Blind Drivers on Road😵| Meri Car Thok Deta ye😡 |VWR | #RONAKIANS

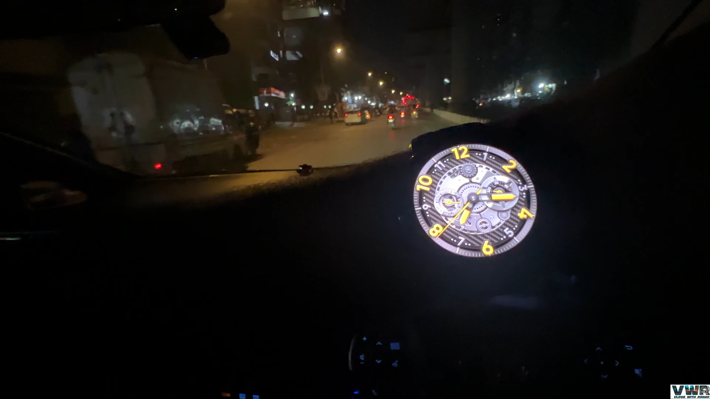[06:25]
टाइम देखो कितना बजा, इसमें दिख रहा है कि नहीं पता नहीं, 7:15 टाइम है। तो अभी हम जा रहे हैं हर जगह के शॉप पे, क्यों अभी आप बोलोगे भाई वापस कुछ चेंजेस करने जा रहे हो, बराबर है, सही पहचाना आपने।
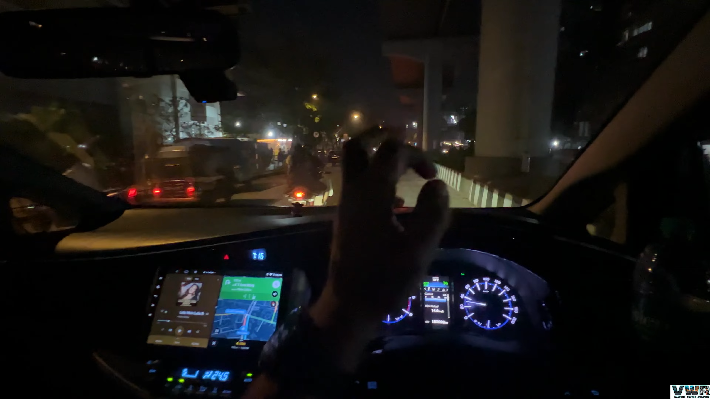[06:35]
तो अभी मैंने आपको जो सुबह को दिखाया था ना जो पार्किंग नेट्स का बल्ब थे, तो वो मुझे इंस्टॉल करने गाड़ी में, तो मैंने फ़ोन किया था हार्दिक भाई को, तो वो बोले बिफोर 8 o'clock तेजस भाई से,